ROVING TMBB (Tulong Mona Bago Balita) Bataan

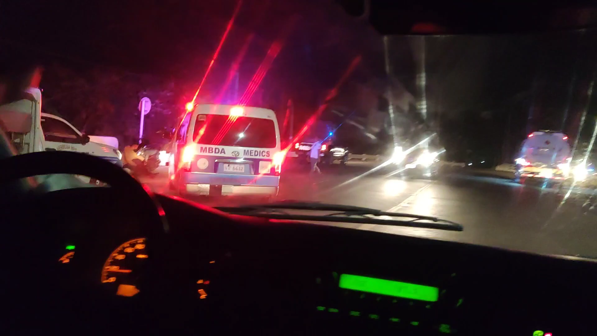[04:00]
Standby na lang din tayo. Lapit na tayo din tayo. Okay. Kalabi na lang, bro. Lapit ka na rin yan, bro. Bro, kaliwa, kaliwa. Ito, kaliwa, bro. Sa harap to, sa harap.
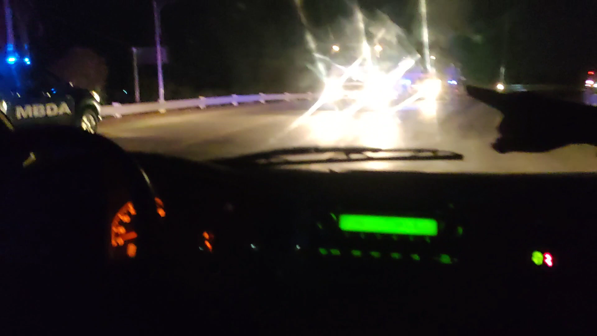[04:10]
Sa harap, sa harap. Hindi, sa harap ng ano, ng truck, bro. Sa harap.